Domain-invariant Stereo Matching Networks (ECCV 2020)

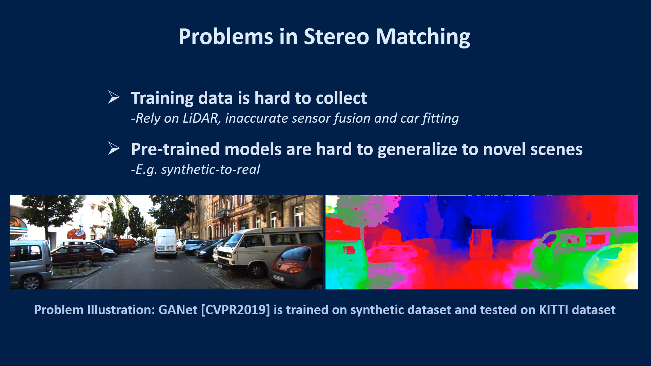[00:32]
the state-of-the-art GANET trained with synthetic data produce poor results when we test it on the real kitty data set.
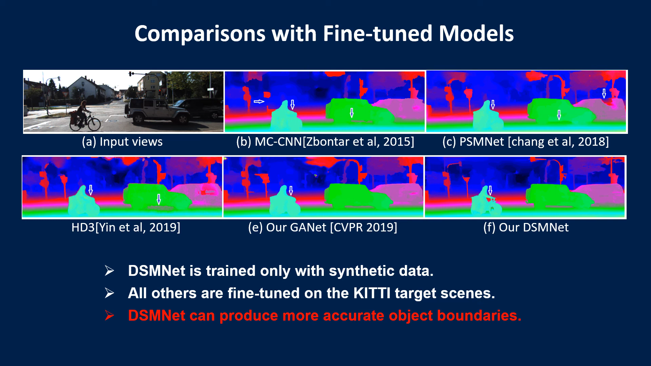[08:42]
our DSMNet trained with synthetic data can produce more accurate object boundaries. This is because synthetic data have more accurate depth labels.
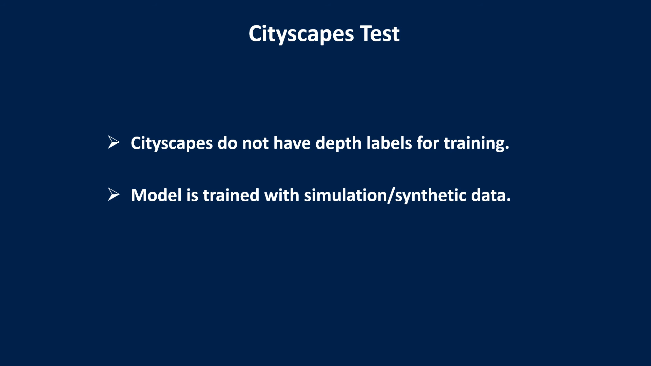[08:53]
This is the simple video demo captured using the city-scape data set.
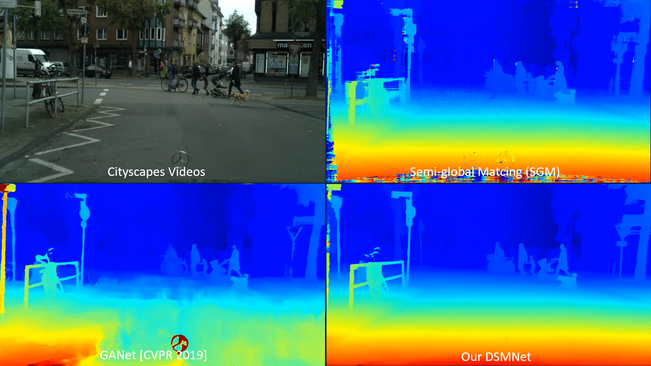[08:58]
The city-scape data set doesn't have depth labels for training. So models are trained only with synthetic data.
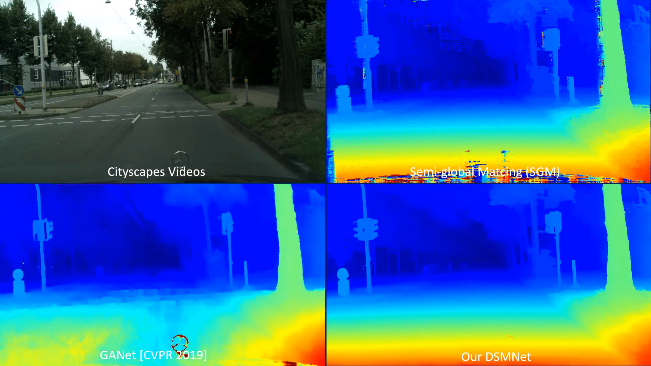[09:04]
We compare our DSMNet with the popular traditional semi-global matching and the state-of-the-art GANet.
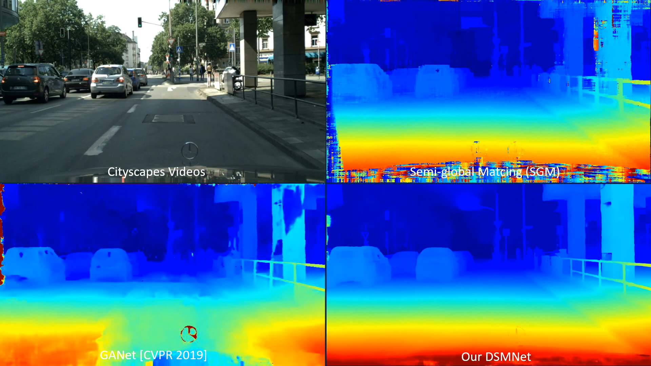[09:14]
DSMNet is far better than them in the real driving scene test. It can produce accurate depth results in the object boundaries, occlusions, and the large road areas.